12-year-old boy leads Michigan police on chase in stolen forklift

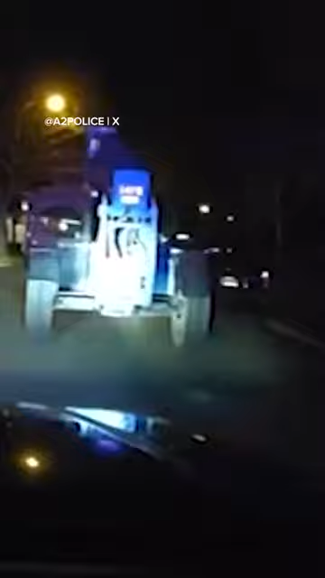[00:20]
Now he's accused of crashing it into about 10 parked cars during the chase and